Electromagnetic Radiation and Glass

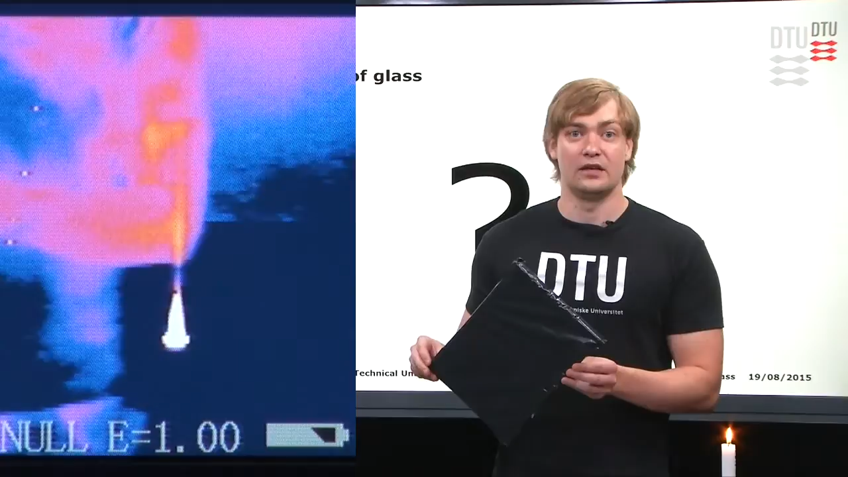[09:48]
the wavelengths, which are much longer, and see what happens.
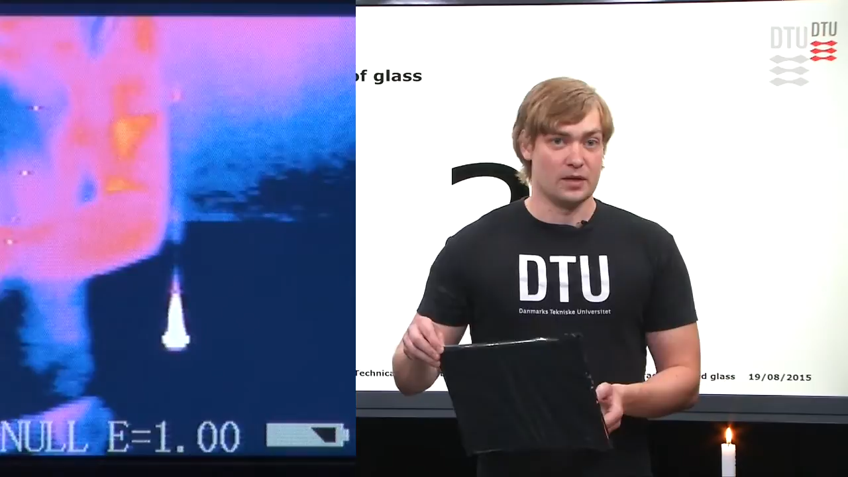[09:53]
Now, you can see that you cannot see the candle in visible light, but you can see it in infrared light.
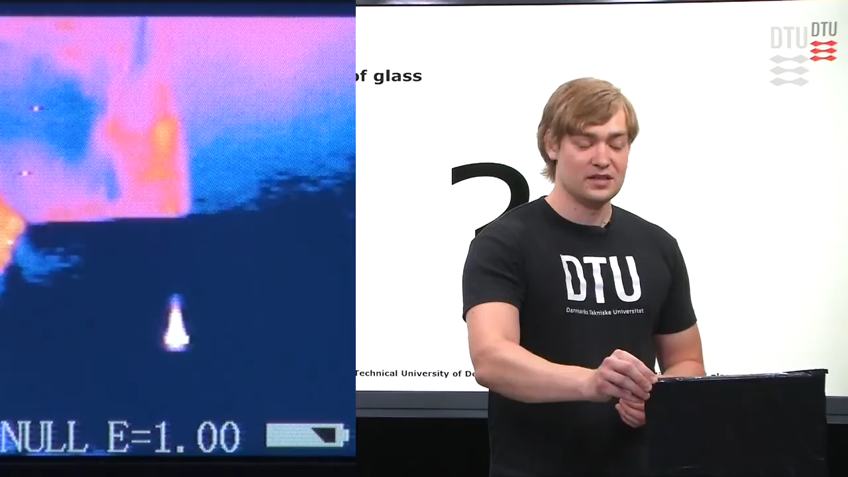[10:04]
And you can actually also see my hand moving behind the plastic. That's because the plastic allows the infrared radiation to go through it. Here I have a plain piece of glass. Now, if I put the glass, as I did with the plastic, in front of the light, you can see it quite clearly in visible light.